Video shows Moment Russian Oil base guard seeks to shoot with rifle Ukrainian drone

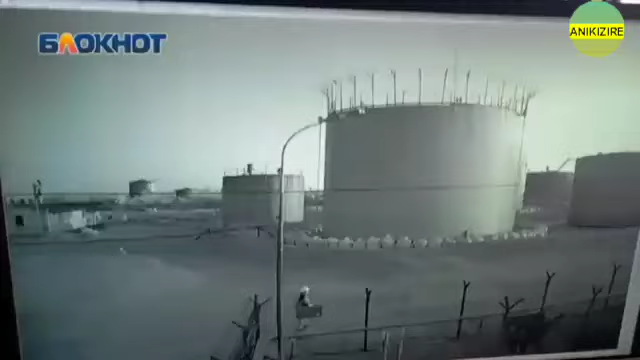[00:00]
A video footage has emerged of Russian guards attempting to shoot with rifle Ukrainian unmanned aerial vehicles, UAVs, at an oil base in Russia. The footage circulated on a Ukrainian telegram channel shows guards desperately attempting to down drones that were launching attacks on oil bases.